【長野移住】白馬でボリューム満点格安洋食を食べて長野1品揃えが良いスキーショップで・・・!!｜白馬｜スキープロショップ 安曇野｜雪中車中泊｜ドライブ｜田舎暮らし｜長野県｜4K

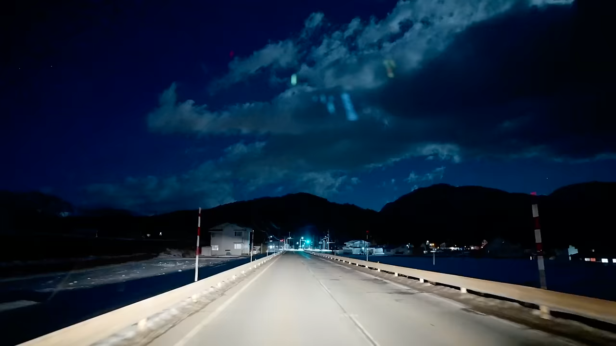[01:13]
うん、 やばいな、今日は軒並み休み。 そうなの、 姫川温泉も好きなんだけどな俺は。そこ、 そうすると岩竹の湯とか暮らしたからさ。 ああやっぱりな。 どう思う、 ね、 だったら左だけど。
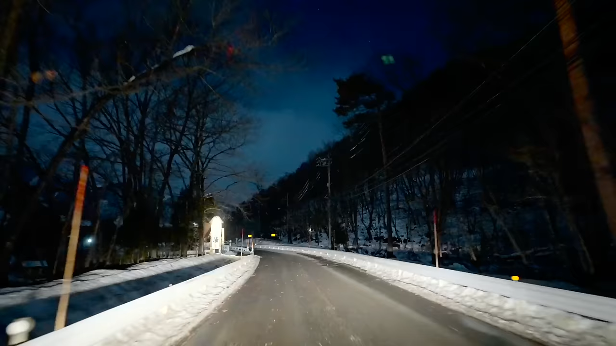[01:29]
ああ、さあ暮らしたの湯はどう、空いてるな。
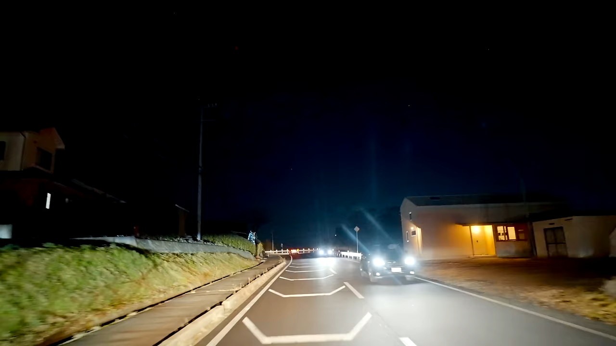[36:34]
そうそう、なんか Google マップでさ、 うん、 そのボンベトンネルの方の19号をナビしたらさ、 うん、 えらい山の方から行けっていう、右側がずっと多分あれは塩尻かな、松本かな、 松本か塩尻かな、う ん、上の方から行く、街中は通らないんだね、混むのかな、でも結構車通りもあるし、そういう抜け道っぽいね、ここ、 うん、 いい感じ。
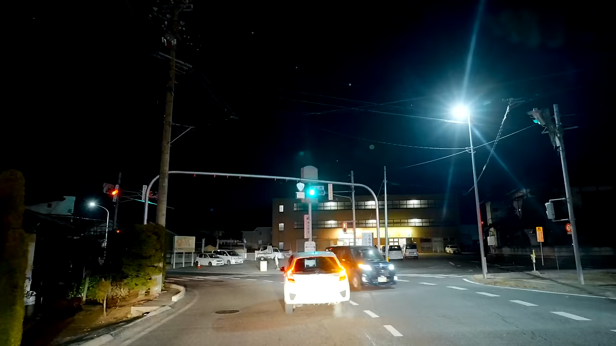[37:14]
これが153号線。さっき国道20号線もクロスしたんだけど、 うん、 これが153号線だから、 うん、 あっちか。
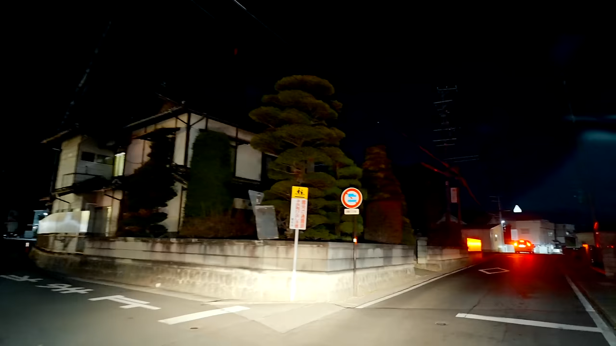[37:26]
稲の方に行く道だね、今のが、 うんうん、 で、俺は19号に行きたいからこっちらしい。
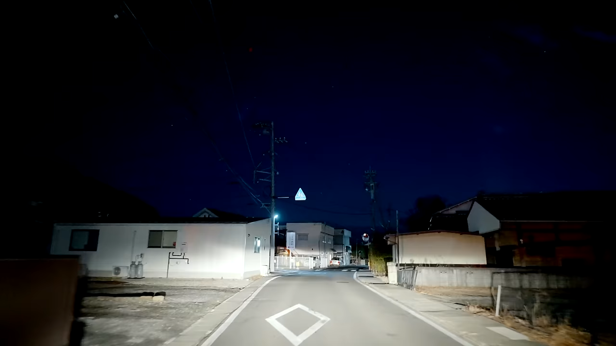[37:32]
へえ。
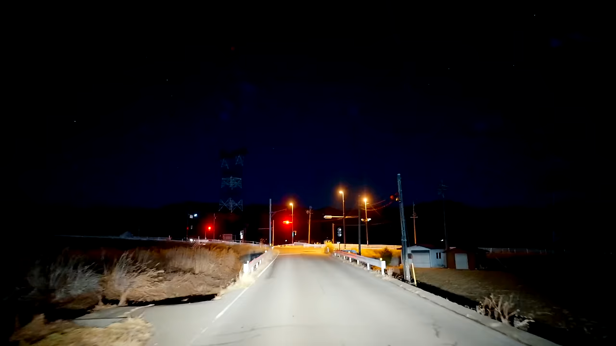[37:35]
どうやらこれで19号線に出たんじゃない。 出た 出た出た、うん、あと25キロ30分お、電車来た。
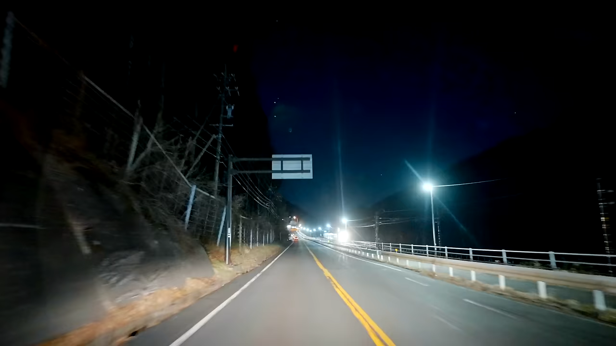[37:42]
お、なんだ、長いぞ、特急だ、 うん、名古屋行きか。 ああ、名古屋から来たやつか。木曽に入った。木曽町だったかな今。
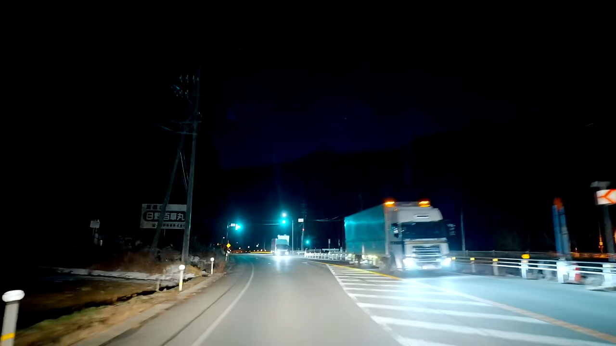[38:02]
さあ、あと900m。焼肉ゴンベっていうところなんだけど。 楽しみ。 やってるかだね、まずは。そこの心配をしないと。 なかったらどうしよう。 なあ、なんもないぞ。もうだいぶ戻らないとダメだよな。
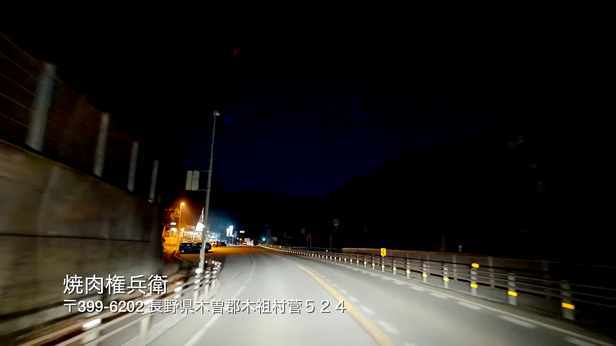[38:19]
お、やってるやってる。 やってるな。 やってる。 やった。 やったやった。 いっぱいいるし。 大人気じゃん。 ねえ。 すごい。
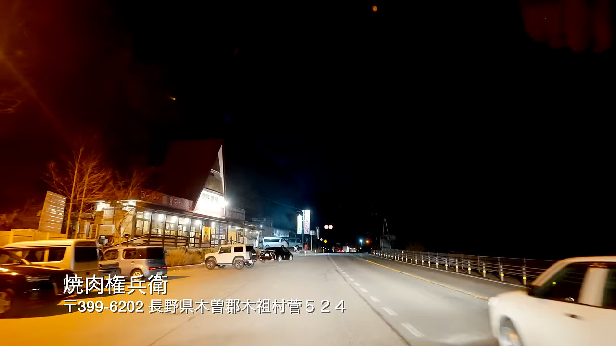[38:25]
結構松本ナンバーとか長野ナンバー、地元のナンバーがいっぱい。
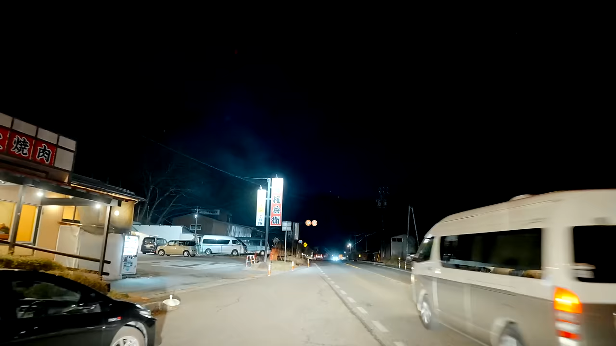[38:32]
すごいね、行ってみよう。
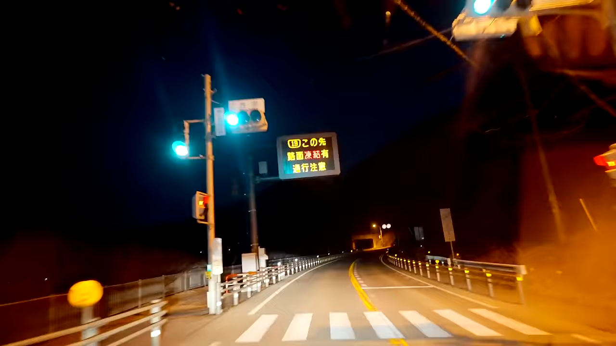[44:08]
え、 なんだ、急に雪が増えてきたよ、 急に、何、どういうこと、スキー場、これ違うよね、